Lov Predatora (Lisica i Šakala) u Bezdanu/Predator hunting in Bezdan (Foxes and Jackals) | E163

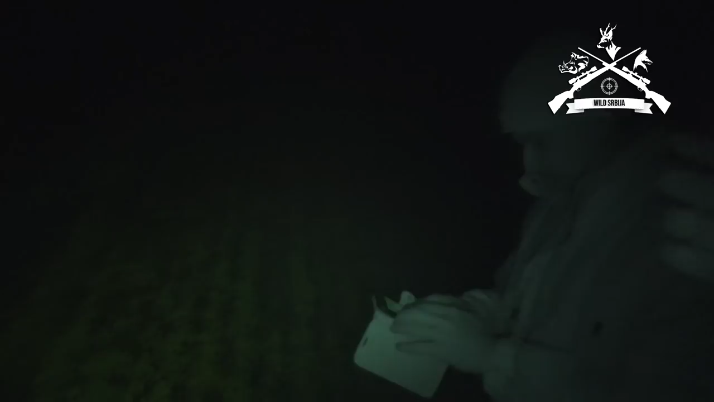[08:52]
Ovo je taj telefon kao far.
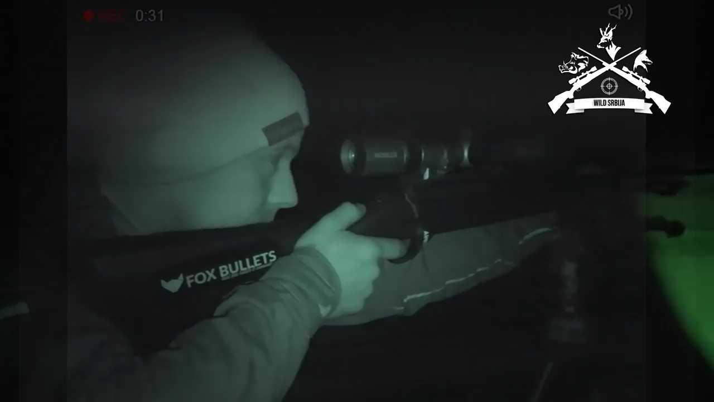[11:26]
Bravo. Ala su natrčali, nisu bili daleko. Stotinjak metara možda.
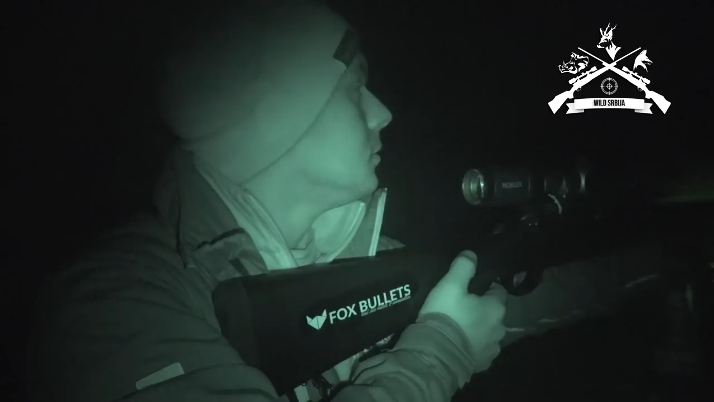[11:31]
O, pa gdje bi jedan 80. Ovo nije baš za tebe. Pa nije drugi.
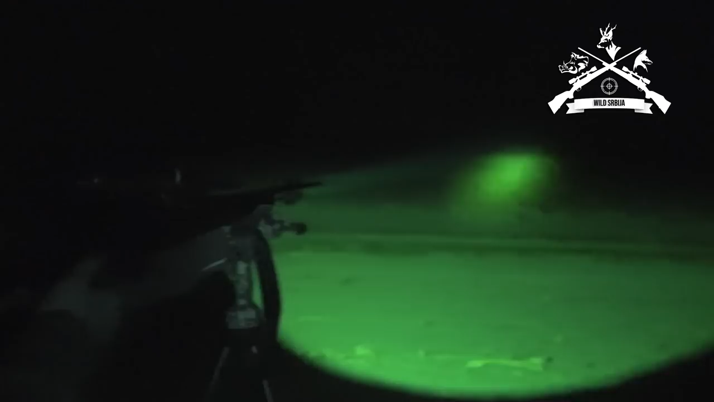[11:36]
120-30. Eno ga lis levo, lis.
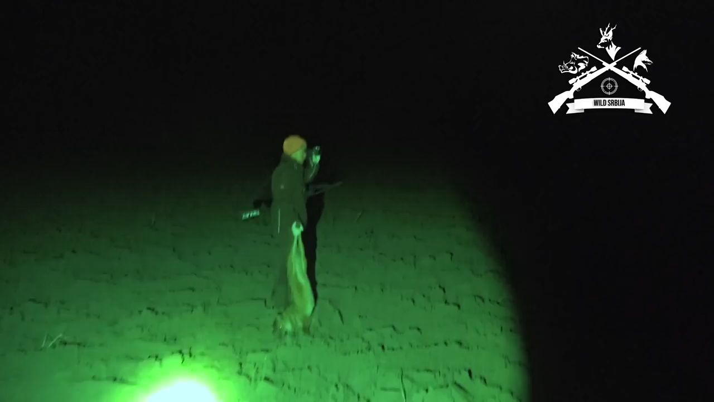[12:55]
Se najo? Pogledaj. Se najo? Ha?
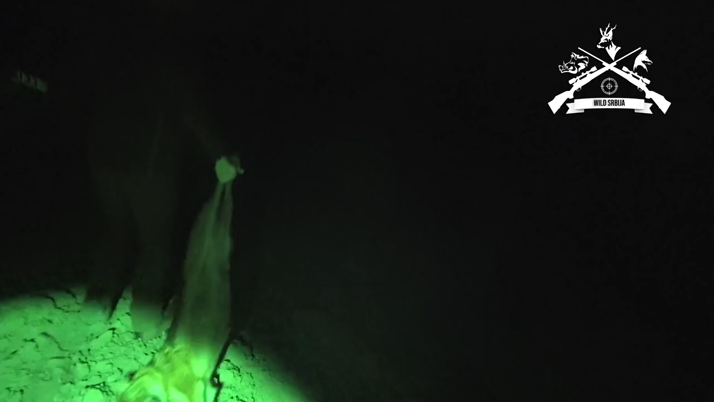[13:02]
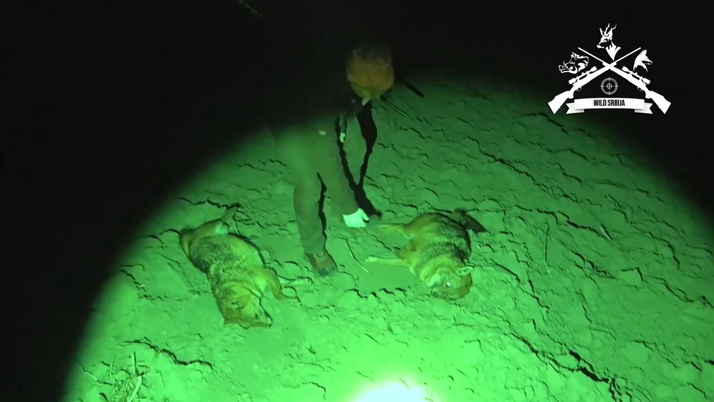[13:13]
Pogodak. Ovo se radi. Plečka. Da. Je mužjak, ženka? Ovo nam je mužjak. Pa. Znači imamo par. Bravo. Ajmo dalje. Dobar početak za večeras.
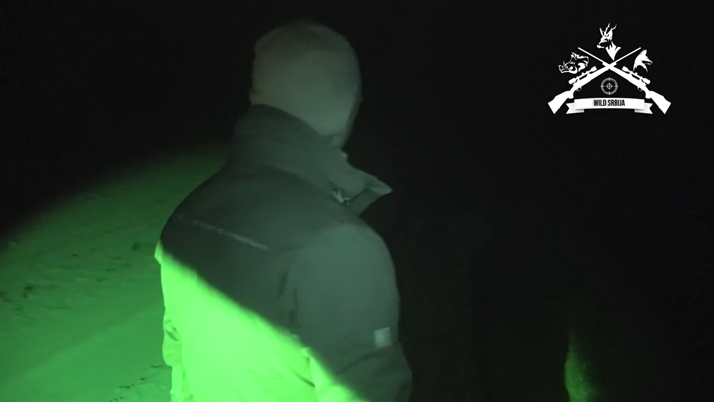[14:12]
Evo se znači malo niži pogoda, put je bilo 230 metara, a odvukao još.
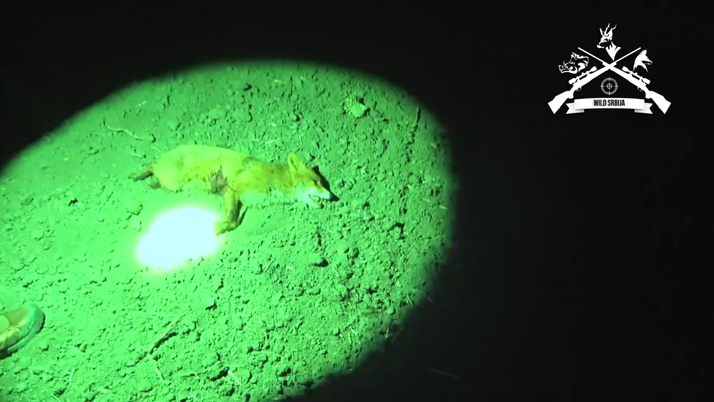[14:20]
Ali je motor lisi. A pogodak, znači nije nisko, gledaj školski, vidi, iza plečke, nije nisko.
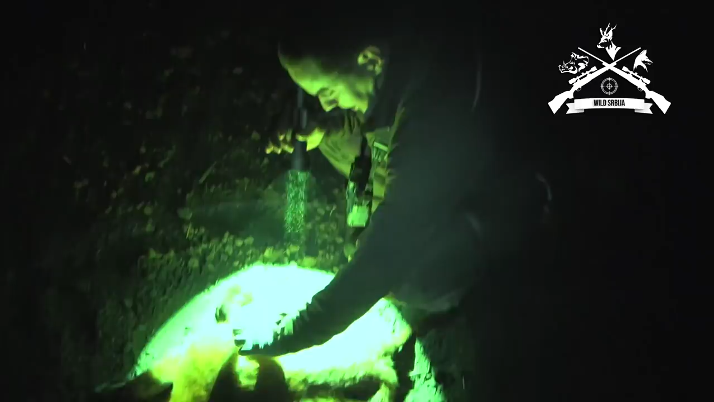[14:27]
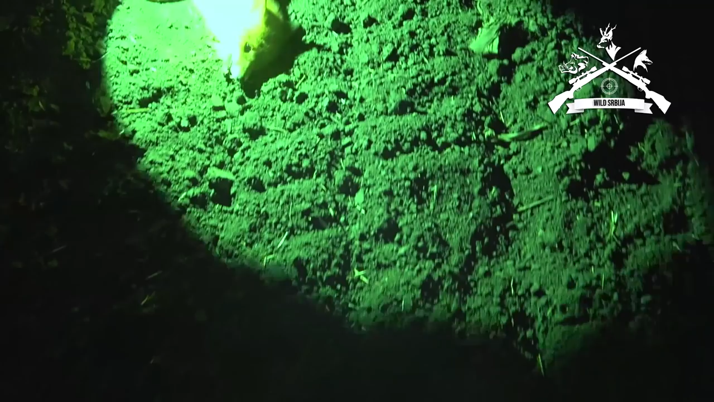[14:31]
Ja sam glavu da vidim, mislim da je motor lisi, a? Ija šta? Počela da se lija, glavu uđe dobra.
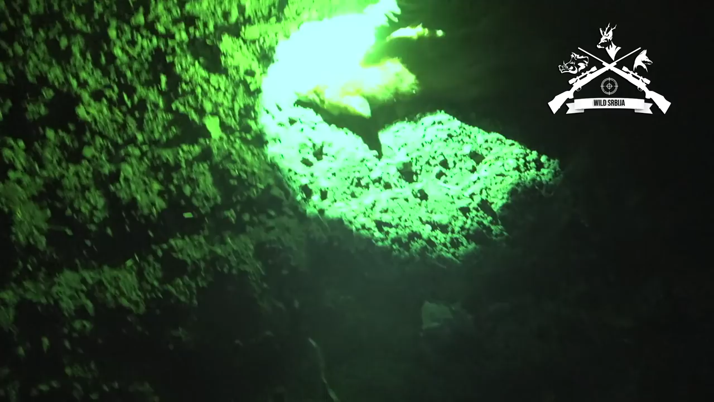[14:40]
A vidi od bok bi. Vidit ćemo ovaj glavu tu, to je moglo biti interesantno. Hajmo, grofe, put pod noge. Odno.
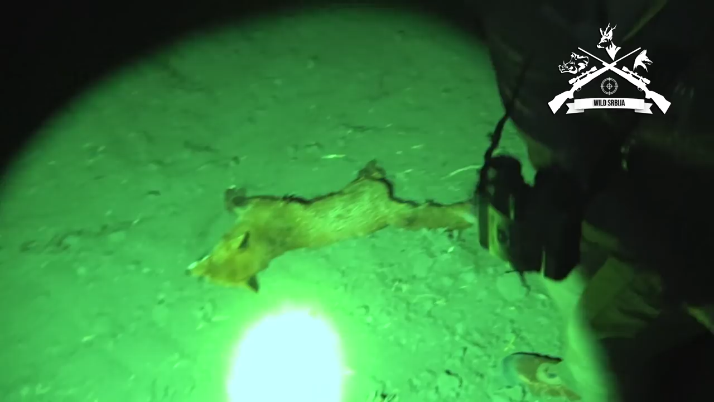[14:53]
Po dobra glava. Tamo nisam sliko. Da ovo šaka. Ovo je mogla biti medalja.
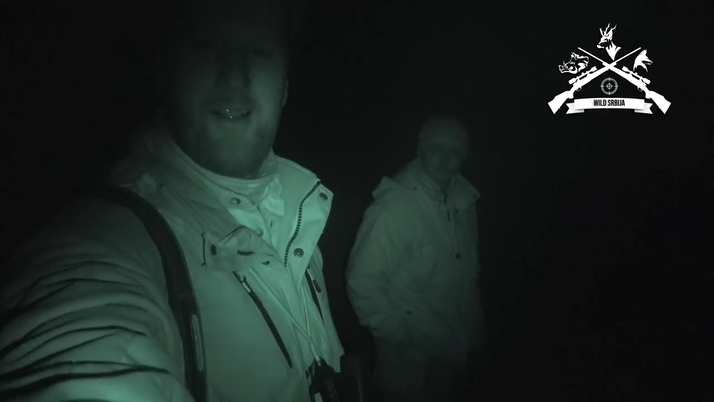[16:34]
Ali šakali i dalje odlevaju. I ovo nam se činilo kao pogodak, vidjet ćemo posle na kameri, ali čuo se udarac jasno.
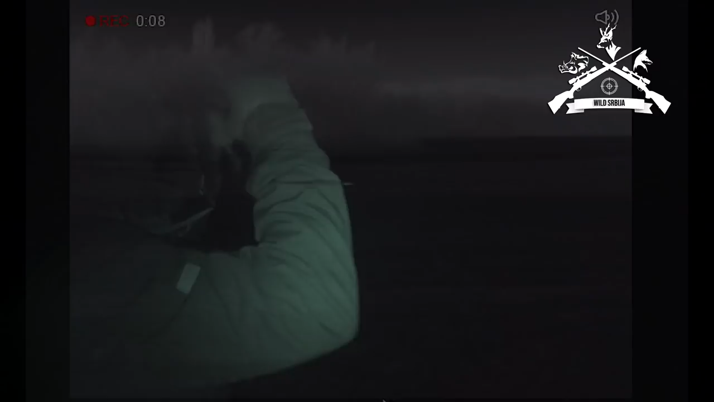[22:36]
Dobre, ovo je dva. U 20 metara.
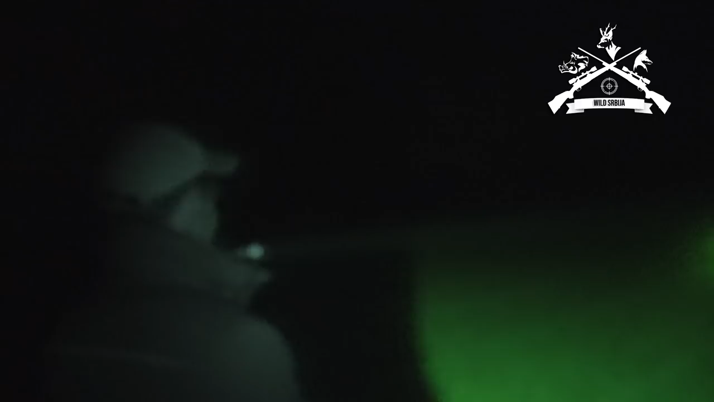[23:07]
Znaš? Pa evo, treći nam je tamo.
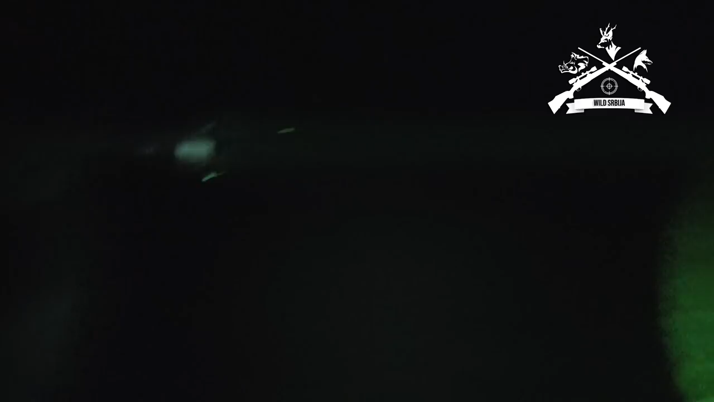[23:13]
Na nivici brele. Ajde, ovaj koliko klizma.
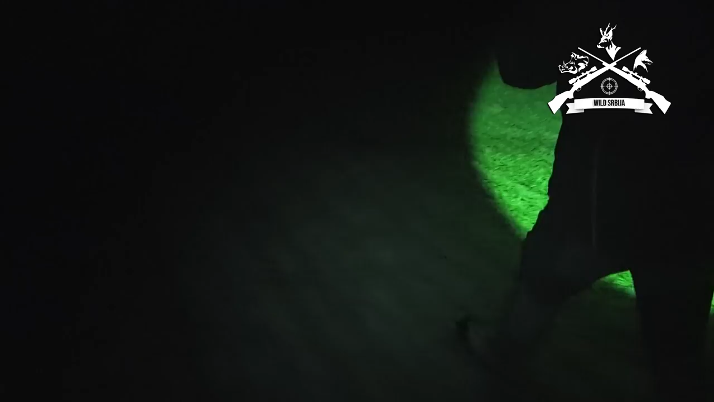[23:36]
Da, ovog se dobio malo nazad, prvi metak.
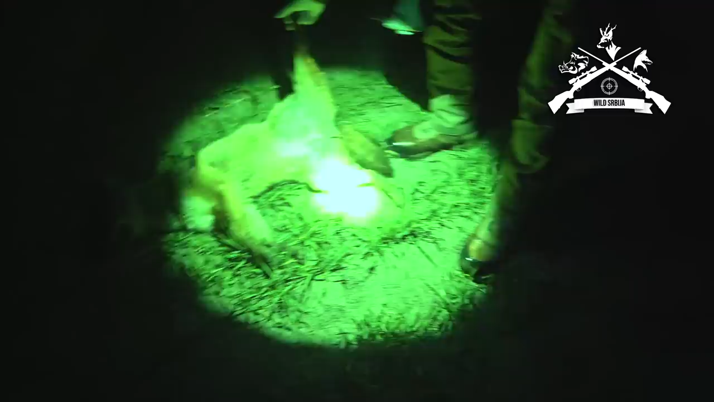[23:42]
I ovu ženka. I ovu ženka? Da. I skotni su, gladni su.
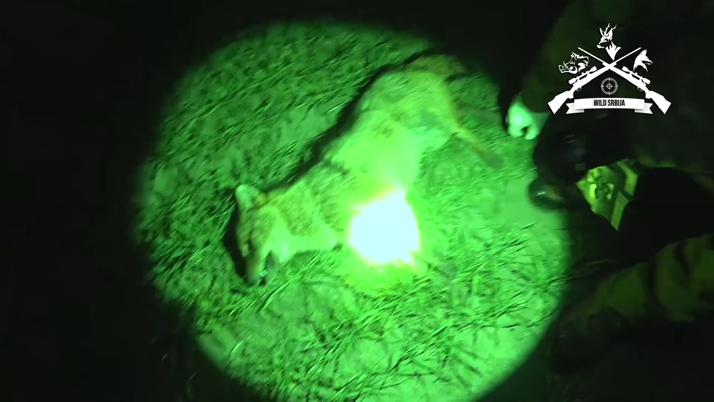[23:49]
Da. Da.
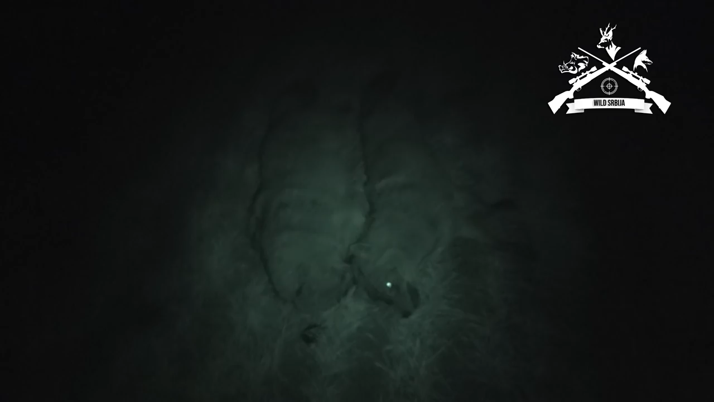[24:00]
E, ajmo potrošiti, uvek smo i tu. Ovo je treba vam. Sad je ovo broj 4. A trojka nam je tamo. Yes. Jeste.